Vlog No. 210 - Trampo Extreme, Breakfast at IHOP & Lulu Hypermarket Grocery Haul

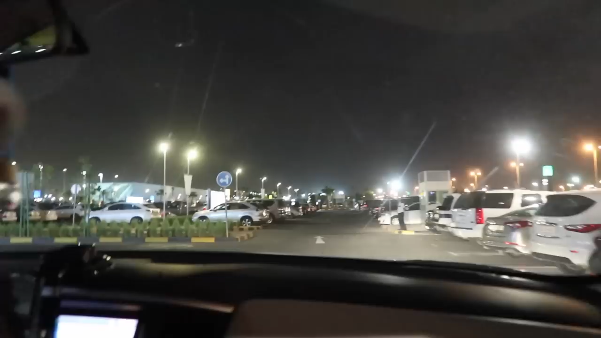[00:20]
Dati oh, yan. Ngayon oh, ito bukas na oh. Dati wala yan eh, may harang. Tanda mo dati? Tagal lang siya natin, hindi pumunta dito. Meron dito eh.